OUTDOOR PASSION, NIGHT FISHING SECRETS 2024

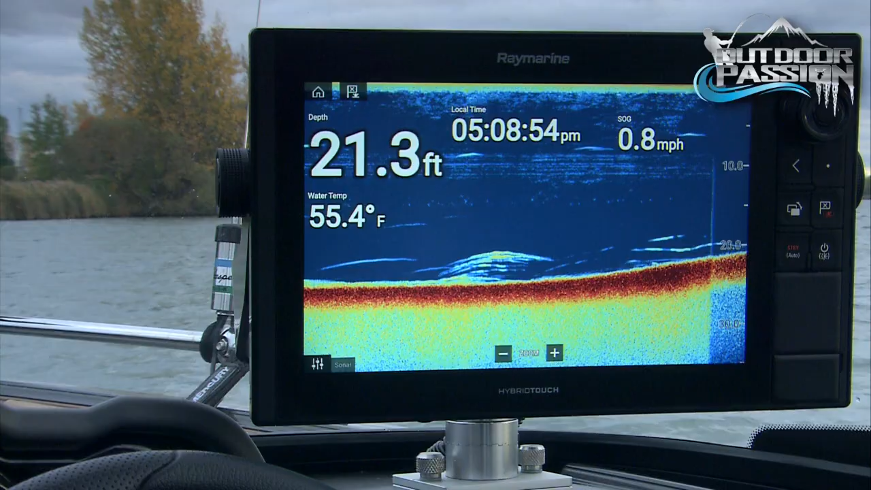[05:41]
On screen: depth 21.3 ft, water 55.4°F, speed 0.8 mph
trails and waypoints from our multi-functions units. On new bodies of water, we prefer to thoroughly plant our routes in daylight before heading out in the darkness.